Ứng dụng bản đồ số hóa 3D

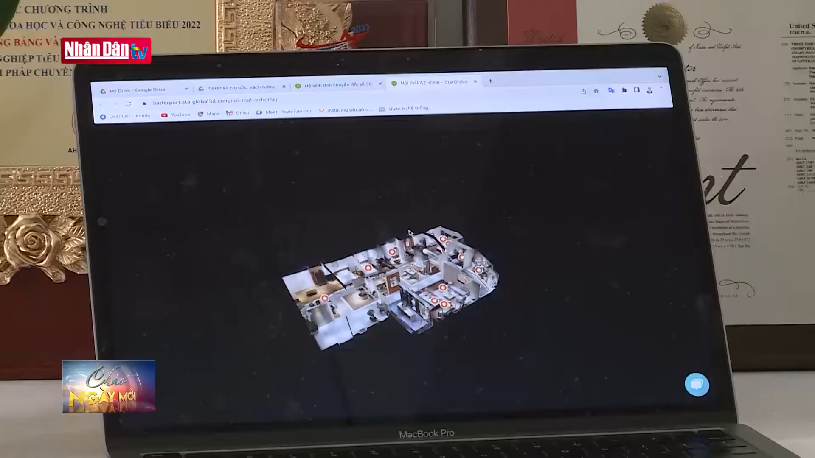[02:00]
Đặc biệt, giải pháp bản đồ mới của Star Global 3D còn có thể kết hợp giữa hình ảnh 360 panorama và đám
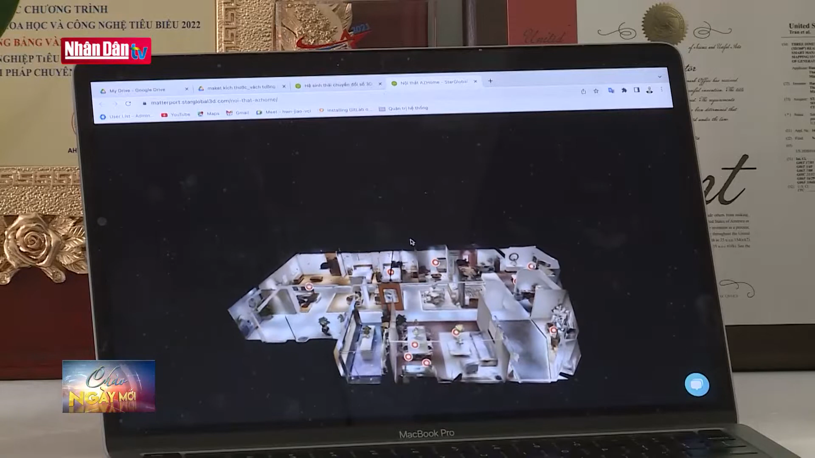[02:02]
mây điểm có tọa độ cho phép đo chính xác kích thước của bất kỳ vật thể nào trong không gian 3D đã được số hóa.